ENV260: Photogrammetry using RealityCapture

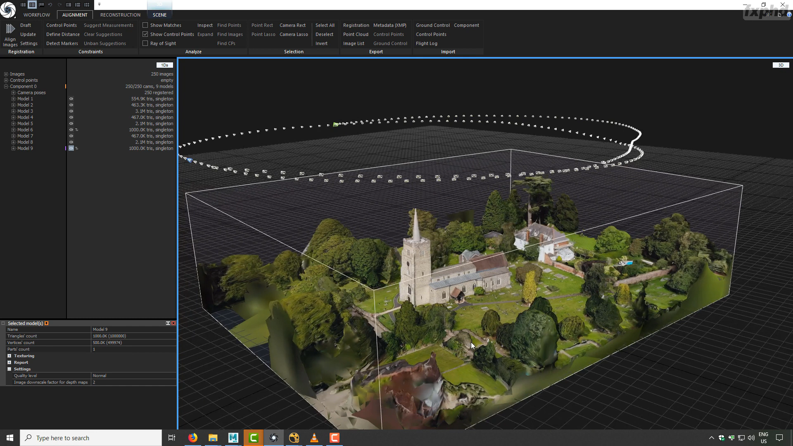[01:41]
we have all the mesh with a very light mesh and textures, and we try to see how we can make something very, very accurate for the 3D Workfront pipeline.